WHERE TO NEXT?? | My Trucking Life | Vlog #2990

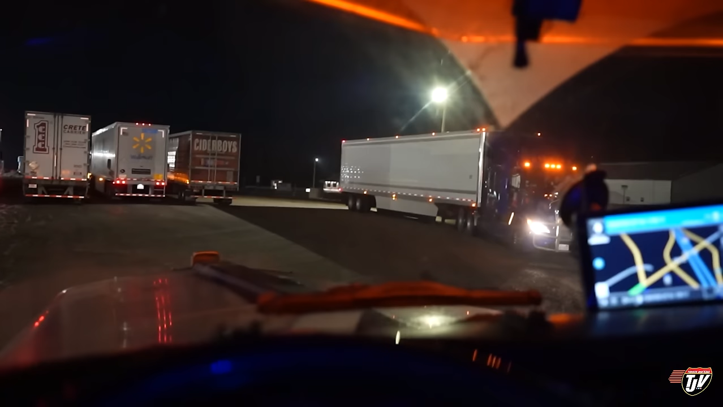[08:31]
What do you guys think? Is he going to pull in right beside me? I purposely parked here where there's no one beside me on either side.